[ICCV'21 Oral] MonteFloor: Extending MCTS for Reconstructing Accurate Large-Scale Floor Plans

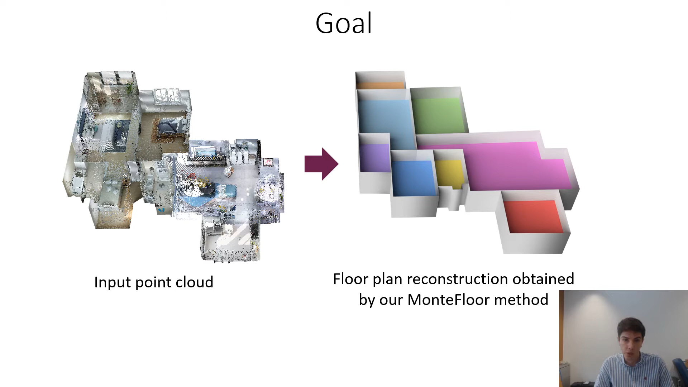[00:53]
Typically this results in methods using heavy heuristics which limits the generalization aspect. We believe that the method we developed is very general and that it could be also extended to many other problems in scene understanding, so please stay tuned. Like previous work, we reproject the input point cloud into top view to obtain a density map, which is the actual input into our method that estimates the floor plan in 2D. Floor SP is the state-of-the-art method in this field. From detected room instances, Floor SP assumes all detections are correct, and rather than reconstructing rooms jointly,
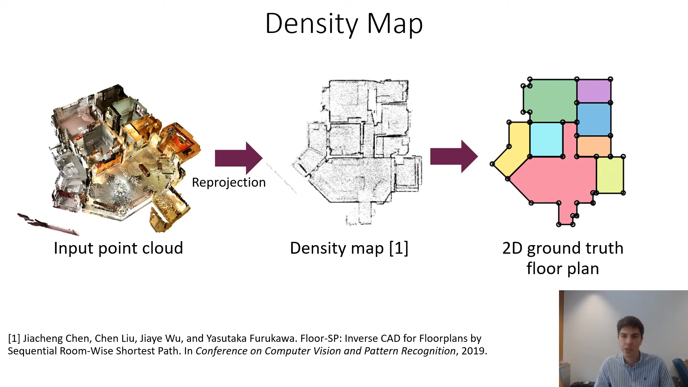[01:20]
need to reconstruct them one by one. We wonder if we can pose floor plan estimation as a combinatorial problem.
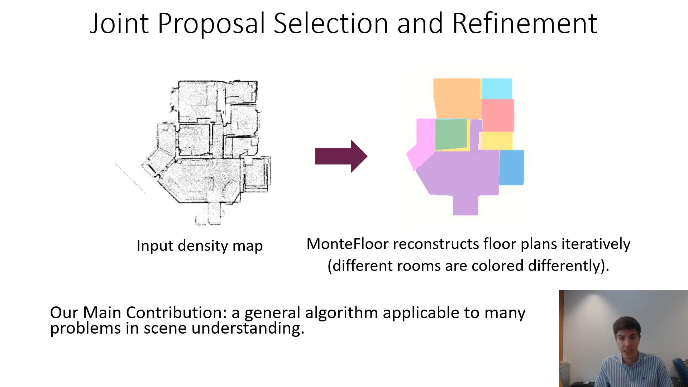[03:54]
We show this in our animation and observe how quality of reconstruction consistently improves through iterations, taking into account not only individual quality, but also fitness between selected rooms and the global reconstruction quality. We believe other search algorithms are only sub-optimal for our setting.
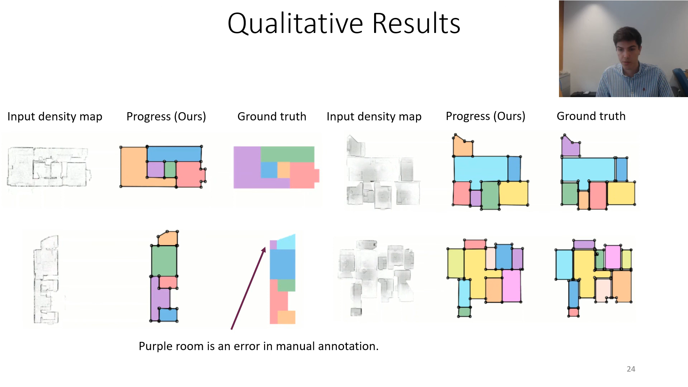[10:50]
We observe similar in the lower right example. In the end, we get a really good fit for all of these examples. In our quantitative experiments, we use several reconstruction metrics.
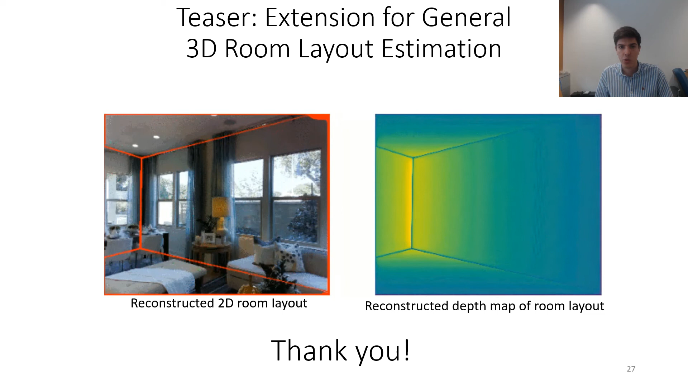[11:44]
We observe how all edges slowly start to align to the edges in the input image and how the structure remains intact during the whole refinement process. Thank you very much for your kind attention.